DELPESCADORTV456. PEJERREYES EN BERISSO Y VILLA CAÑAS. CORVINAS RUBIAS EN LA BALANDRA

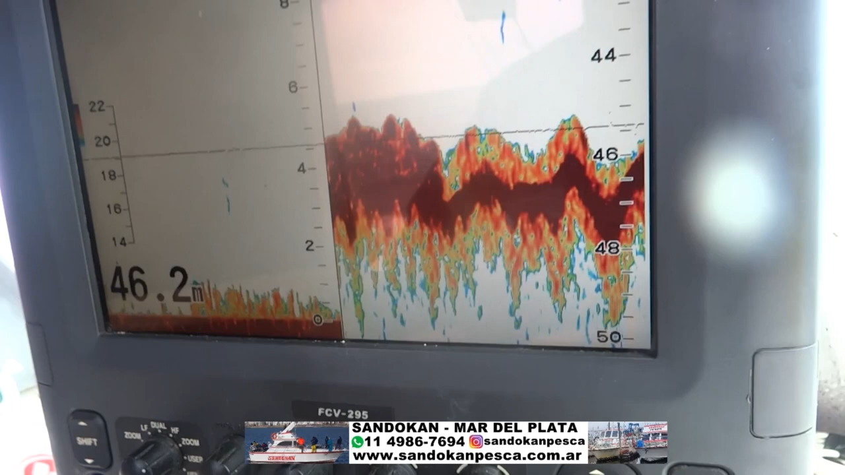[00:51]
On screen: depth 46.2 m
Esto que está acá es la piedra, lo oscuro, lo que está arriba es el pescado, que acá también lo tenemos marcado.
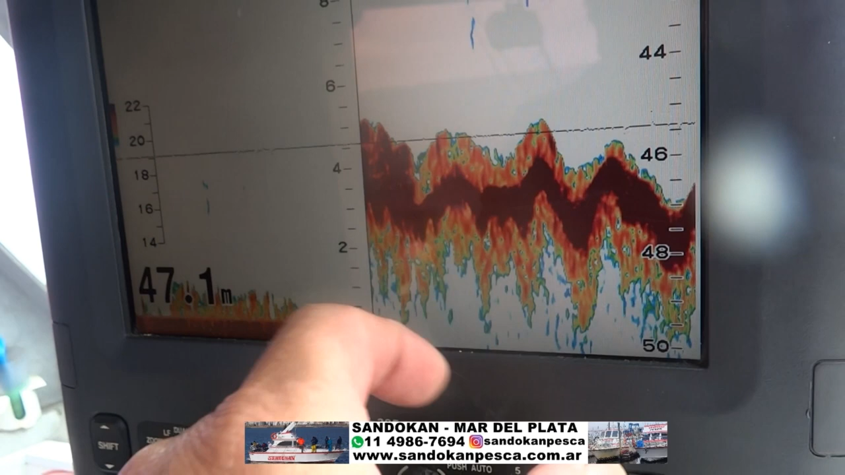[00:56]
On screen: depth 47.1 m
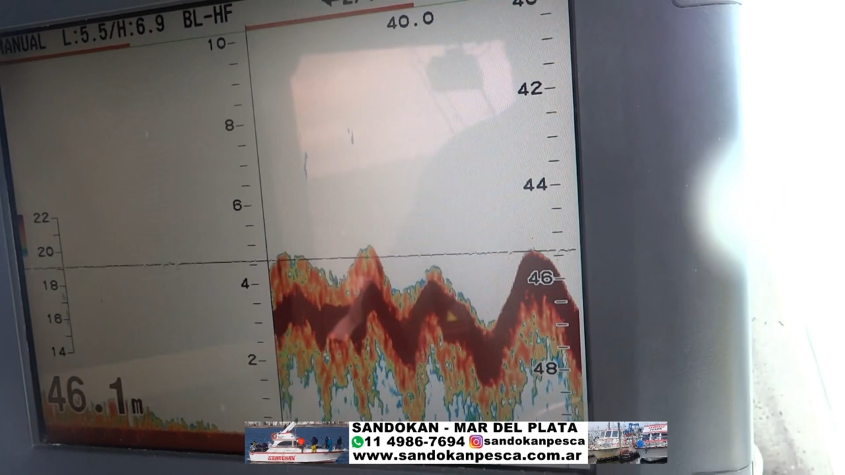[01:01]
On screen: depth 46.1 m
Este es el lugar donde estamos haciendo esto que denominamos pesca de altura.
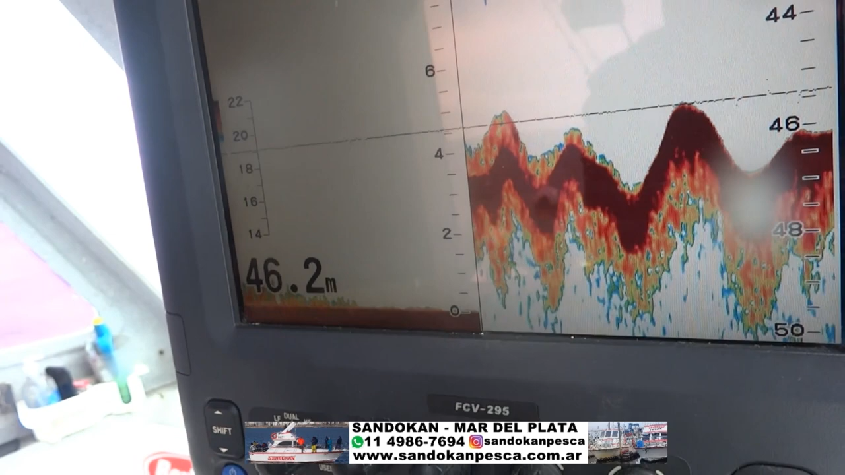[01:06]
On screen: depth 46.2 m
Ustedes van a disfrutar de las imágenes que podemos ofrecer nosotros aquí, a 45 metros de profundidad, en el crucero Sandokan.